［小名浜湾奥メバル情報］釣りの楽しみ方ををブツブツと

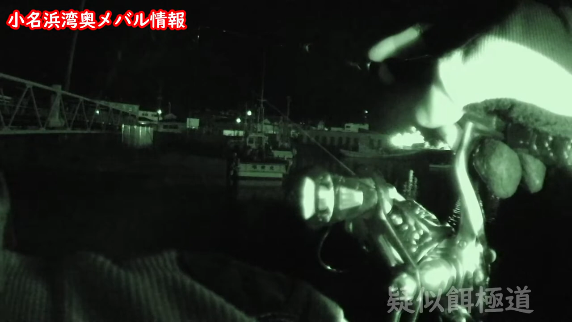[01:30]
やってもう帰ろうと思ってますで、今喋りながら1頭目でコンって当たって合わせたらまあまあ重かったけどすぐバレたんだけど多分たぶん粘るじゃねえんじゃねえアイラメじゃねえみたいなもしかアイラメだったとしたら
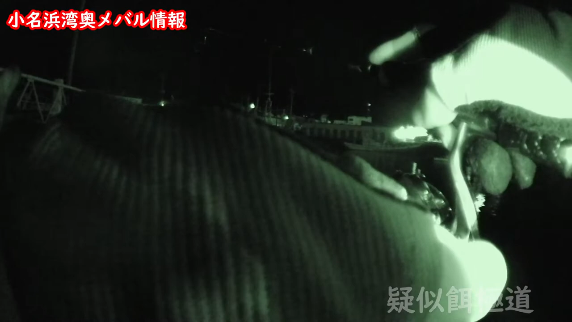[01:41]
1回1回バレたんででもあんまりきちんと張り掛かりしてなかった気がするから
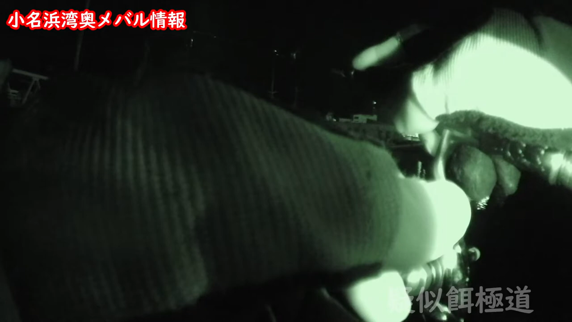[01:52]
もう1回気もしますが
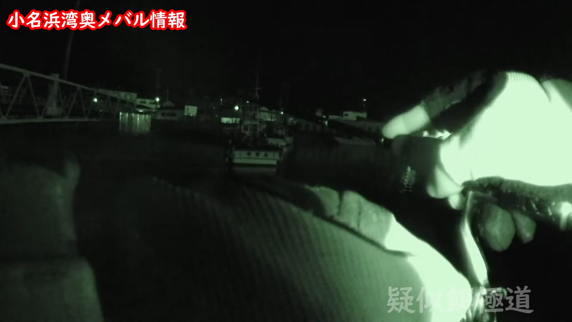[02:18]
ほらなんだこれ今これやっぱさーピーザゾー
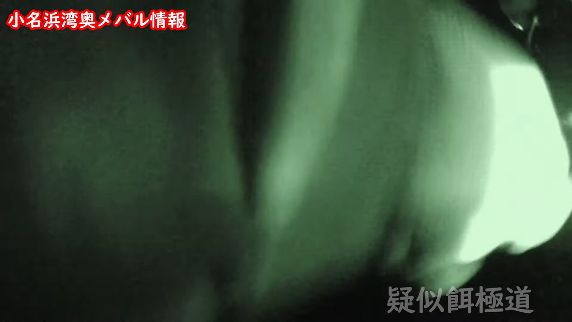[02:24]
やっぱりそこです多分アイラメですピーザゾー
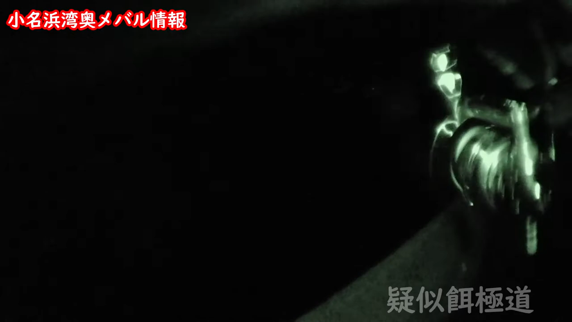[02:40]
アイラメだとアイラメだとアイラメだと違かったアイラメじゃなかったよー
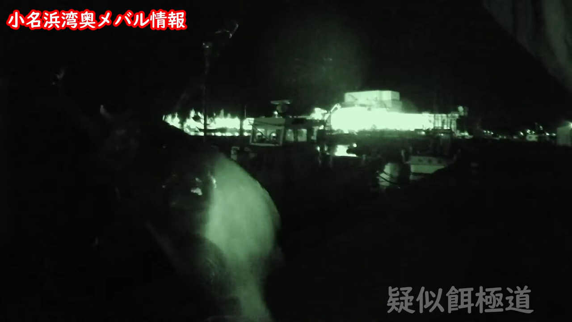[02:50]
はいまあまあサイズのクロソイさんでした
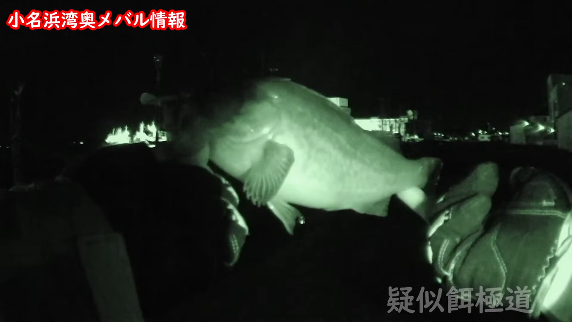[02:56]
どこいつ入ってきたんだなっていうことは小野浜完全冬です